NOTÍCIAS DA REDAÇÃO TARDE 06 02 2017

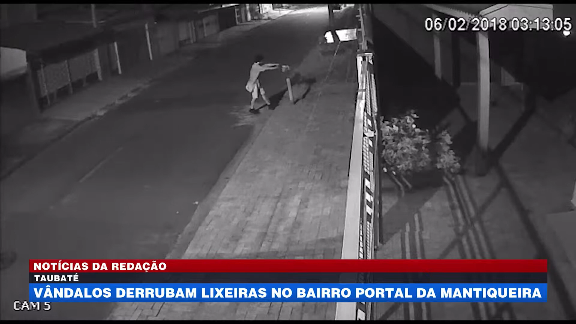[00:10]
Uma câmera de segurança gravou a ação pela avenida Edith Ortiz. Por volta das três da madrugada, um homem força uma das lixeiras até o chão. Em seguida, ele repete a ação no outro lado da via, acompanhado de um segundo suspeito que parece dar cobertura. Caso como estes, podem ser denunciados por dano ao patrimônio público. Os telefones são 153 e 190. E em Caraguatatuba, os preparativos para o carnaval estão a todo vapor. 250 mil turistas são esperados na cidade.